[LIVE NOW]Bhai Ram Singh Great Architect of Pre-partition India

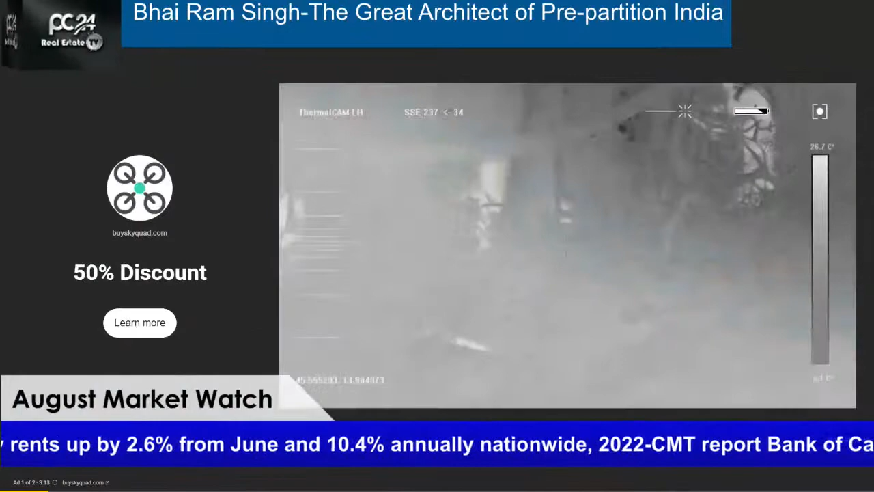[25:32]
and gather footage from up to 2 miles away without ever being seen by the enemy.